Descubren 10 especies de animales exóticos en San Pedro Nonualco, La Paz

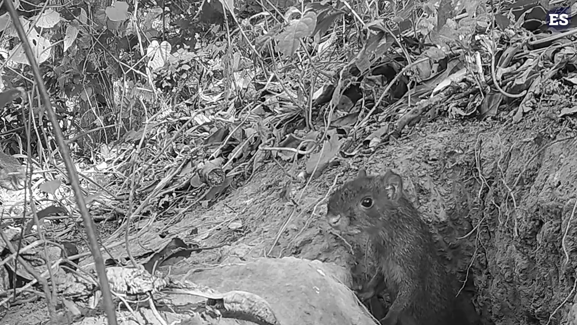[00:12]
una diversidad de especies animales ha encontrado un refugio vital para su supervivencia.
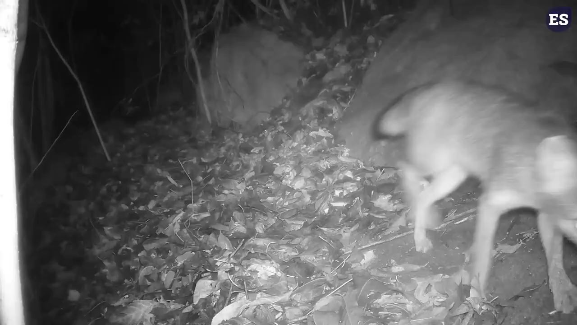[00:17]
En este escenario natural, donde el eco de la vida resuena en cada rincón, se dan cita a impresionantes criaturas.
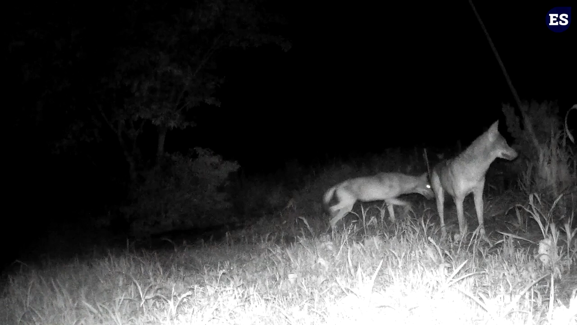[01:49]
Días cámaras estratégicamente ubicadas capturan los movimientos y comportamientos de las especies que habitan en el bosque, revelando secretos ocultos sobre sus vidas y necesidades.
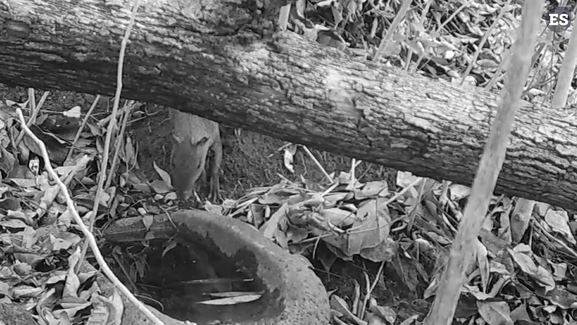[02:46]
llegan cotuzas, llegan una gran cantidad de animales.